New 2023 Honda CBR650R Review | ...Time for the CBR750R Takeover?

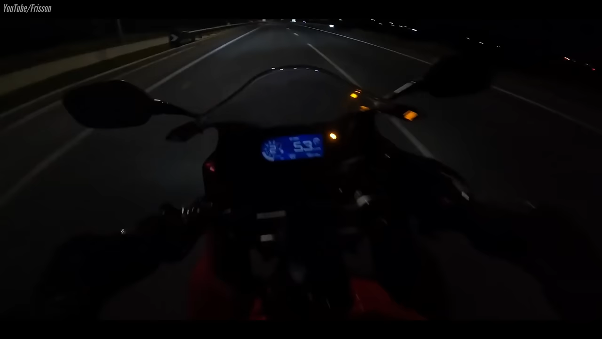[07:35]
Now when it comes to electronics, you've got an LCD display to help you keep tabs on things from what gear you're in with the gear position indicator,